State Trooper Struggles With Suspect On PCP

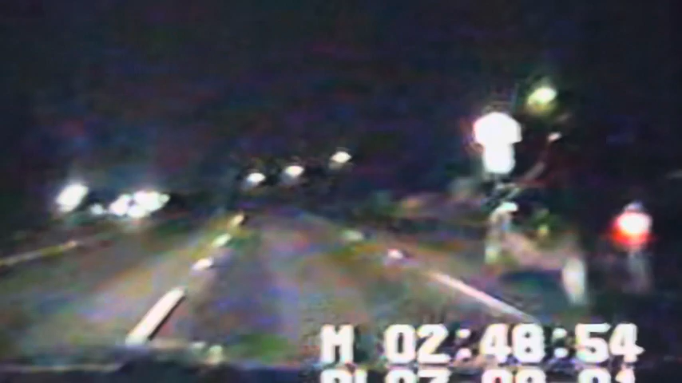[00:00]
In Sulphur Springs, Texas, State Trooper Joseph Hoag pulls over two men in a pickup truck for not wearing seatbelts. The suspect has already refused to stop once. Put your hands on the car.